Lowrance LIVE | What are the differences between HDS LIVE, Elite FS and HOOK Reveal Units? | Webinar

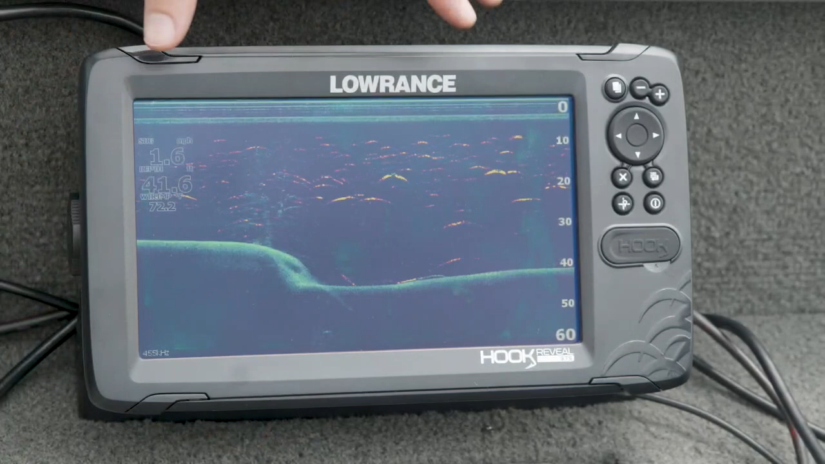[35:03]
know really gives you everything you need underwater in order to be able to see where the fish are at and find your structure to fish so
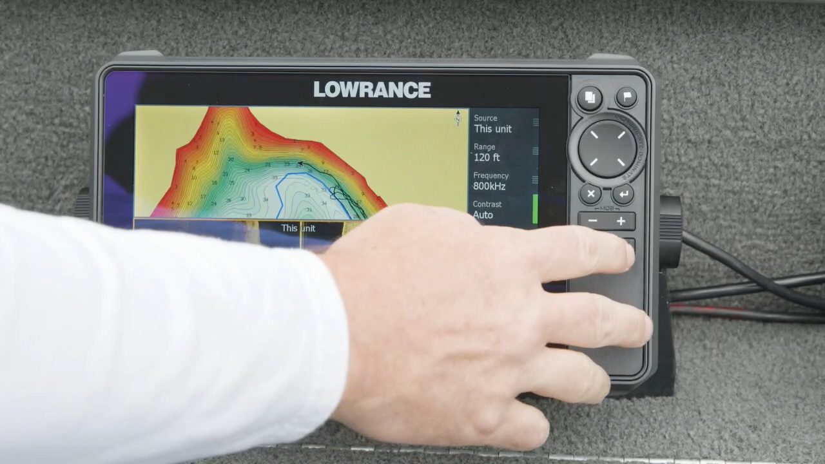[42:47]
up the system settings menu and you'll see one in there that says adjust splits it's actually
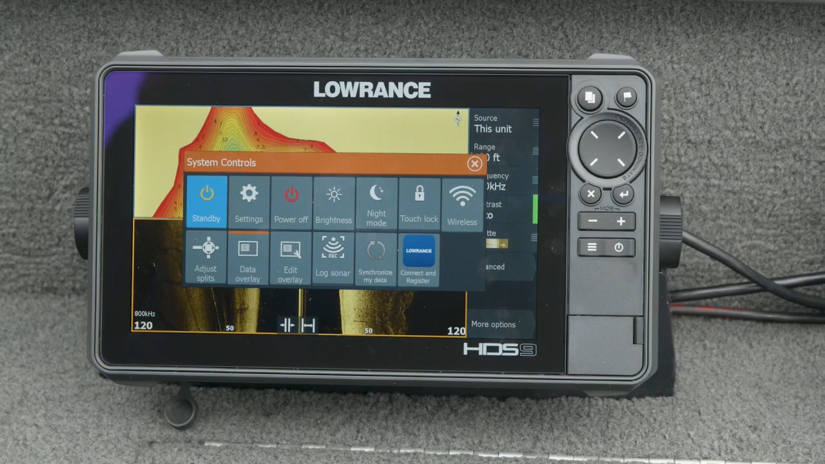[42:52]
right under that standby button okay and when you click that one that'll give you a little slider that you can move this is a two panel split so i can only move it up and down right so if i want this bigger yep oh okay
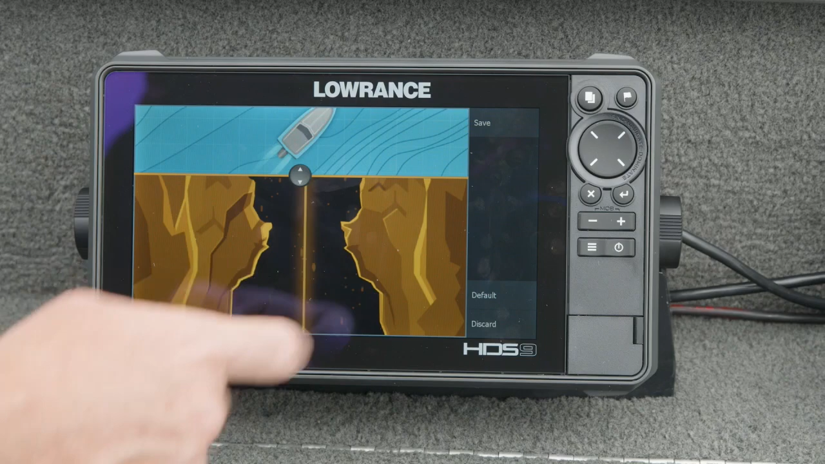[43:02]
more side scan and less chart or you can go the other way more chart and less side scan and then now when i hit save i have a really big side scan a really zoomed in chart yep you got it so like what if i see something on side scan that i want to go back to do i just set a waypoint and have to set my chart plotter later to find it you can do a couple of different things so we do keep a lot of sonar data whether it's on down scan side scan or traditional sonar in memory so if you just touch that side scan panel you'll see it'll bring up the cursor and you can actually scroll backward in time so if something that you're looking for
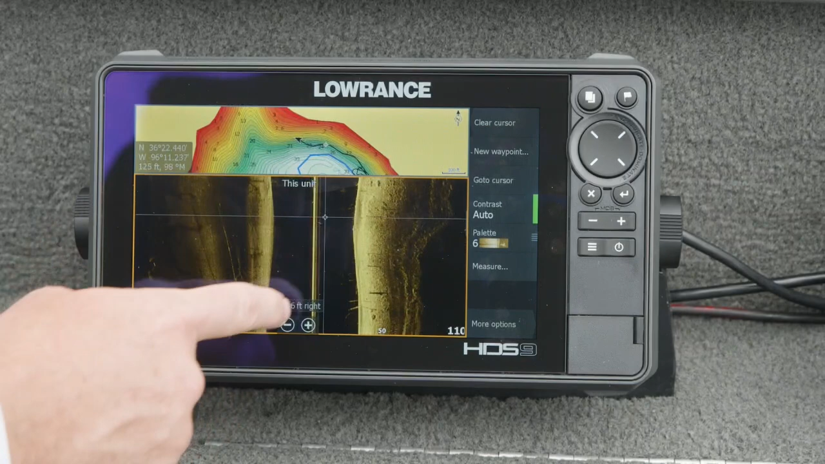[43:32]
runs off the screen you can actually go back and look for it so let's say you want to fish any one of those stand-up trees right there or those rock piles you got your finger on yep so you can put your finger right there it'll put the cursor on it now what you can do is you touch that little flag button that's the waypoint key up on the keypad there and you touch that one and then you can name a waypoint you can change the icon
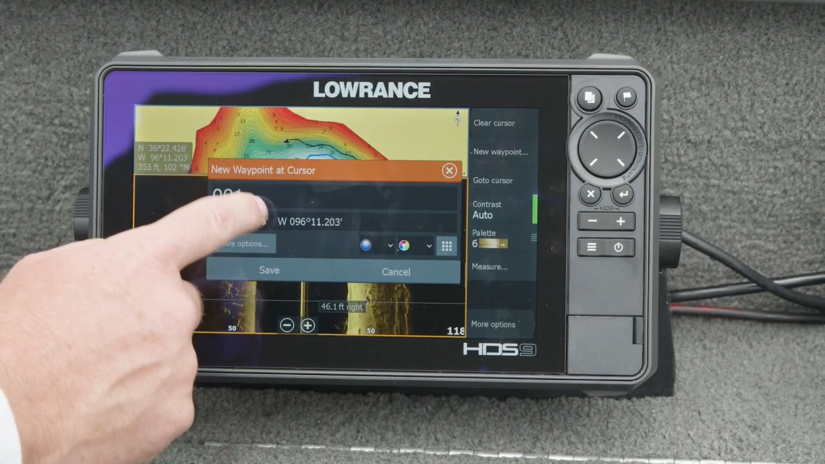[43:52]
if you want to make it a little green fish you know you can do whatever you want and as soon as you hit save you'll see that jump up on the chart wow so now you just use your side scan to mark a fishing location
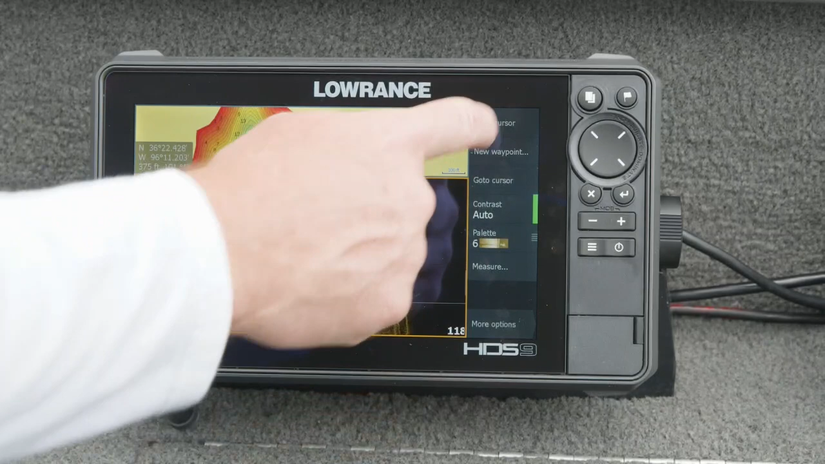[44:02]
and you have that location show up on the chart as well am i limited to just two things on the screen or can i do even more absolutely not so let's say you've let's say you found your fishing spot right you've used your chart and you've used your side scan to find whatever piece of structure you want to fish right and now you're ready to actively target whatever fish that are sitting there so let's say you want to see your chart
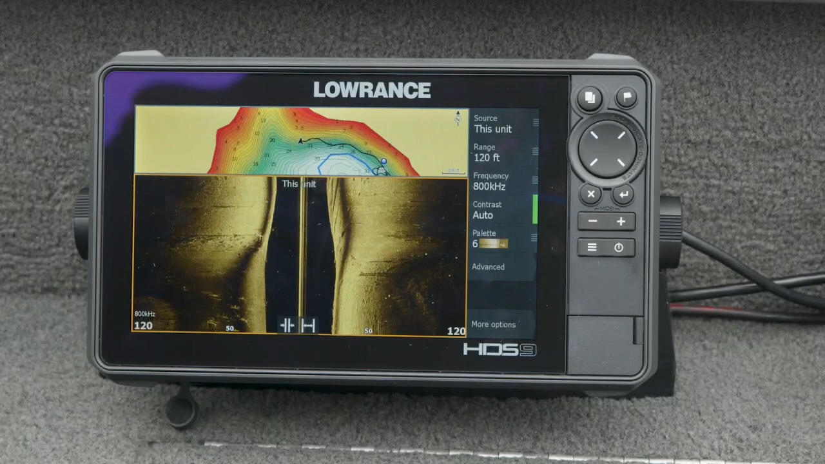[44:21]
because you want to be able to stay lined up on your way point to go back and make a new page yep so let's click that pages key and then go back and find that plus yeah and so let's say we want to see our chart so that we can stay lined up on our waypoint so let's drag the chart in we want to see our sonar right so we can see you know our if we're vertically jigging or trying to sit right on top of them we can drag our sonar in and let's say we want to bring our down scan in as well so we can see those those fish reveal you know fish arches and stuff now i've got all three right so i've got my chart that's going to be half the screen
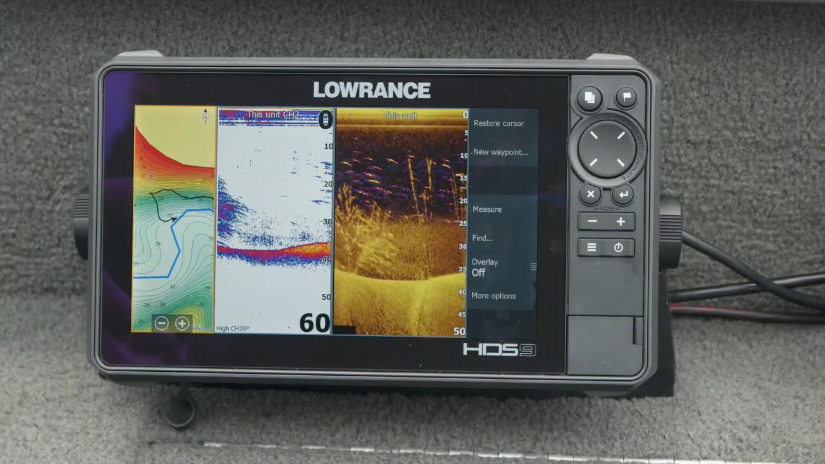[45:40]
different but i assume it's kind of the same idea it's the same idea but since you're running it with a keypad there's a few extra button presses all right let's give that one a go all right so matthew now that you've shown me the principles
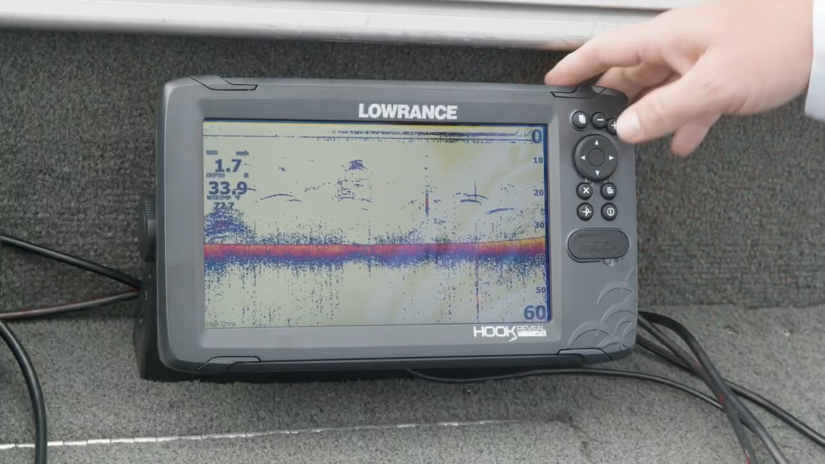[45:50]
On screen: depth 33.9 ft, speed 1.7 mph
of how to do this on the hds live which is the same as the elite fs i'm going to see if reveals as easy as we say it is you know we say it's the easiest to use product on the market it's not
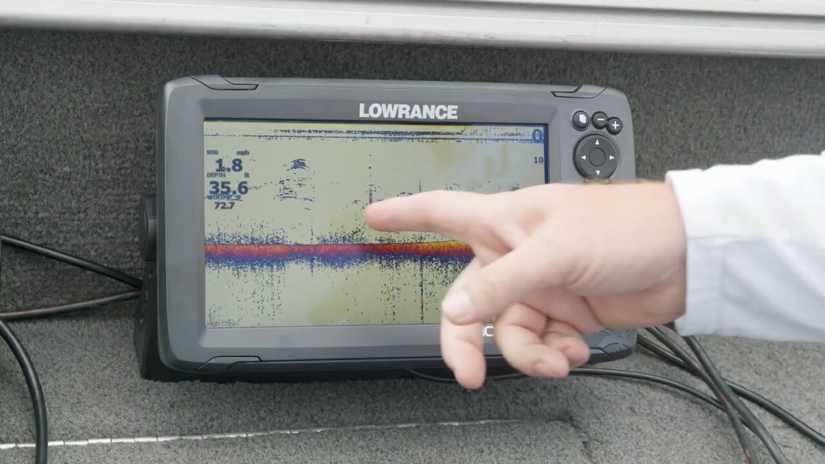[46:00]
On screen: depth 35.6 ft, speed 1.8 mph
a touchscreen so it's going to be different right it's going to be a little different so what i'm to do i guess i'm going to hit the same pages button go from my full screen sonar to the home screen and i see
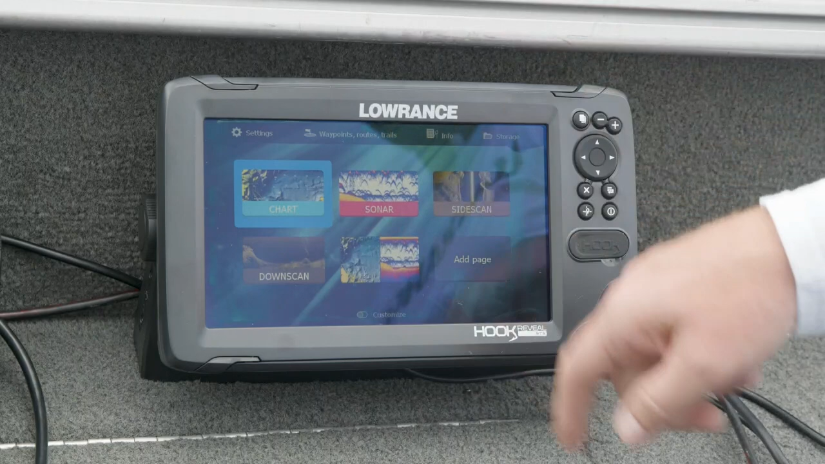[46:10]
add a page can't touch right so now i've got to do this with a keypad so let's see how intuitive this is add a page this all looks and feels pretty familiar from what you just showed me so okay i just hit enter and i use my up and down keys to select up down left right so i'm going to do that same chart side scan you got it now i want to do the same way you just showed me there where it's over and under yep okay i see this little cursor icon so i assume that when it highlights
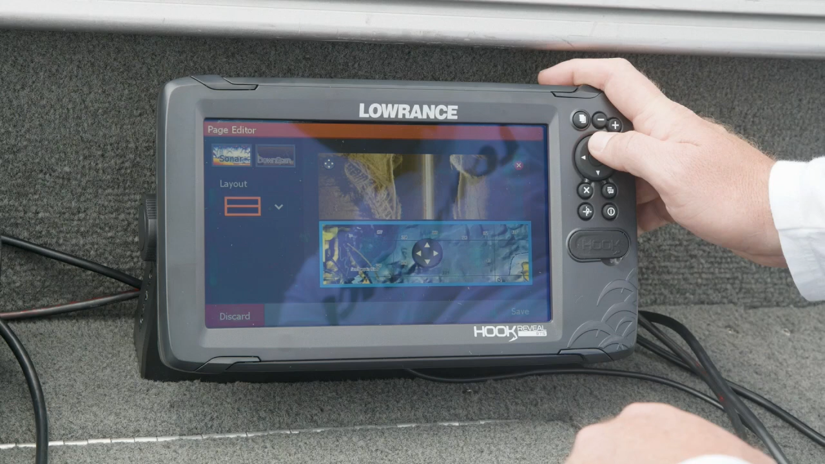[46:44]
i probably need to do something with that so i'm going to hit enter okay now i'm going to go up now i've got the chart where i want it yep hit enter and then i assume since i again not a touch i'm going to want to go down to save down to
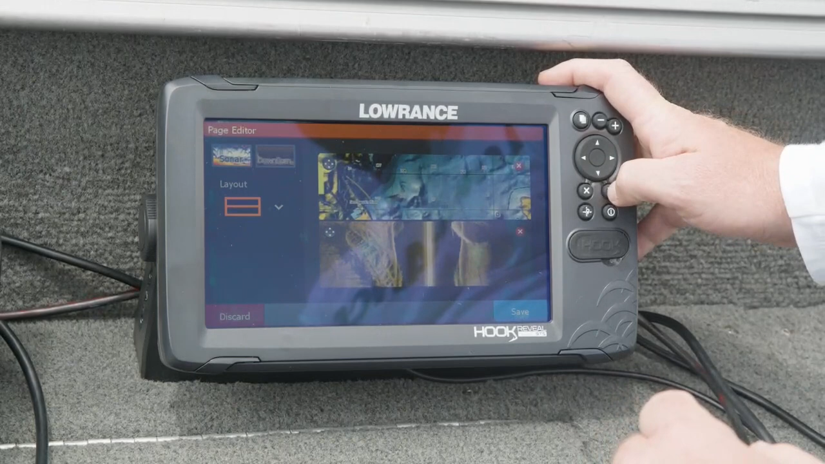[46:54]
save and there we go that was pretty straightforward even though it was a keypad product not a touch screen and i can't just do the drag and drop like i can on the fs
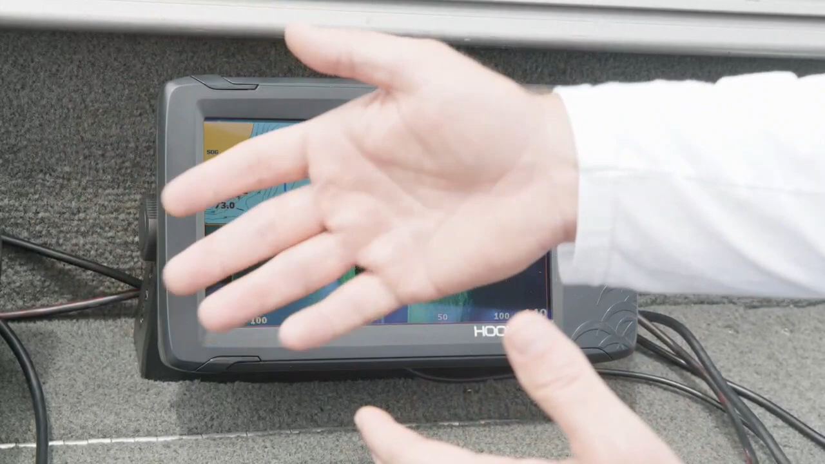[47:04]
and the hds that was actually still very intuitive and like do i still have the same option to do the split the the overlay adjustment you showed me or the split you showed me you do yep see that adjust splits button there and you'll have the same thing you can drag that little line since they're stacked top and bottom if you want to see less chart and more side scan move it up if you want to see more
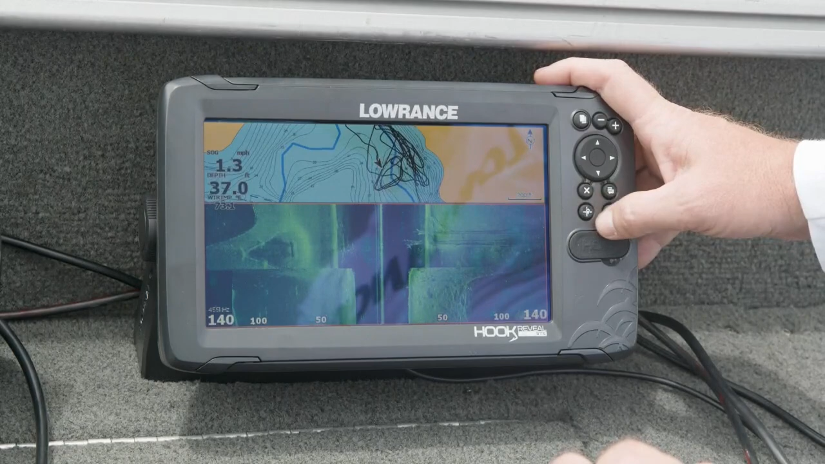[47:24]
On screen: depth 37.0 ft
chart and less side scan move it down all right so on the touch screen i was able to just if i saw a piece of structure i was able to just touch it and drop a waypoint on that's right how do i do that with a keypad